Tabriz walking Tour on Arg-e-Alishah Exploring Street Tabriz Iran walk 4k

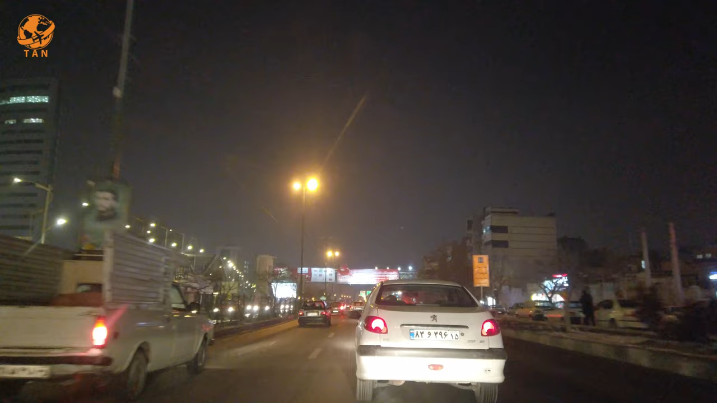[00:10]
به این خیابونه دوستمون سالی پرسن اینجایی که مثلا شاید بگم همه بشنستن اینجا تواته حدباسی هست حدباسی هست همه محلای عدیمی هستش که حالا من اینجوری شنیدم که همسر شاه هم که فرح باشه پدری مادریش همون طرف های افباسی بود امقل افباسی درست یه جده میشه با قدمت هست یه قسمت هست بله شهر تحویزی که خیلی قدمت هست و
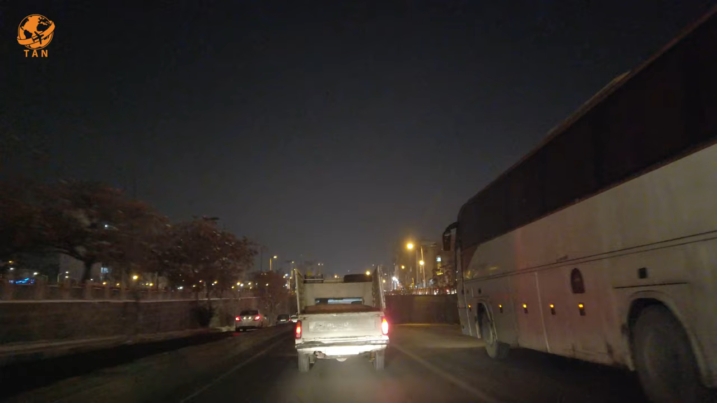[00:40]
الان کلان گوزرهایی زیاد شده دیگه زیر گوزرهایی زیاد هستم به خطر ترافیک اینجور چیزا دقیقا همین ترافیک های که گوزر شده بود اون کلان رو زدنی که خیلی خوب شده